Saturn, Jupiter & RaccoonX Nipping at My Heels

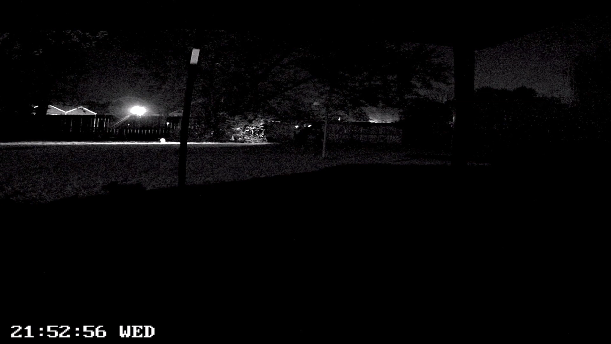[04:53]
Doggone it. I thought he was gone. That's gonna end us now for this evening. Get out of here. Go on you. Uh-huh. You the one digging up my yard, are you? Alright you don't bother me and I won't bother you and I'll be cool.